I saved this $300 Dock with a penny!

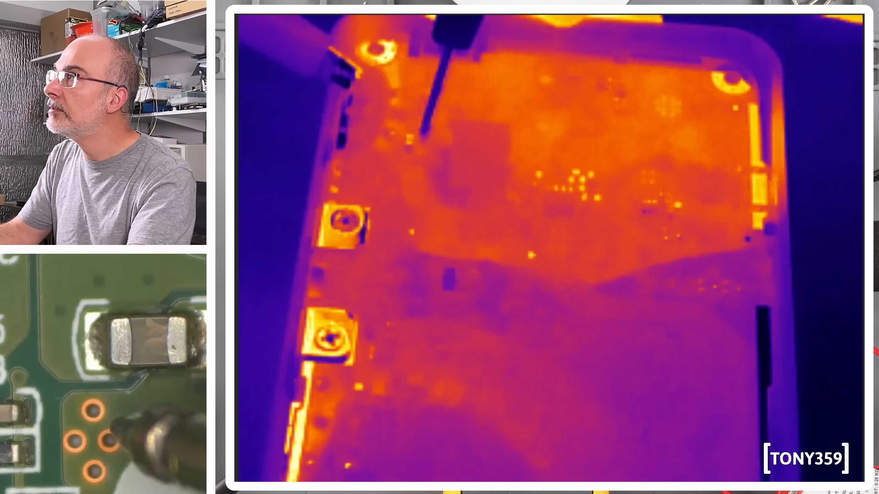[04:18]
Okay, power supply is limiting and do I see something. It's probably very little. 500 milliamps at 1 volt. Yeah, not really enough. So let's try more current or more voltage. I don't know. 2 volts, 700 milliamps.